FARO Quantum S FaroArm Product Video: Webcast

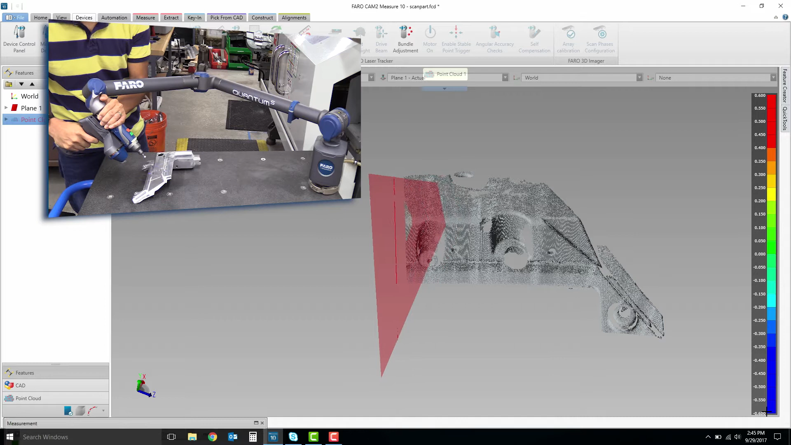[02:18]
With its 300 frames per second capability and extra-wide scanning stripe of up to 150 millimeters, it allows for the capture of a whopping 600,000 points per second,
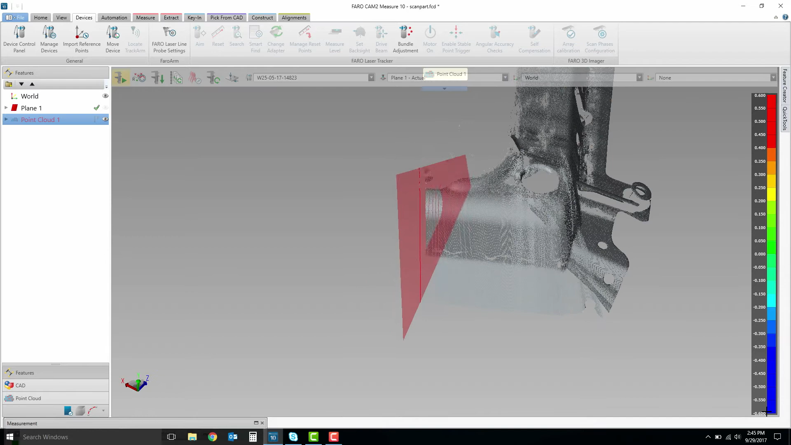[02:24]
resulting in a powerful boost to your measurement speed and efficiency.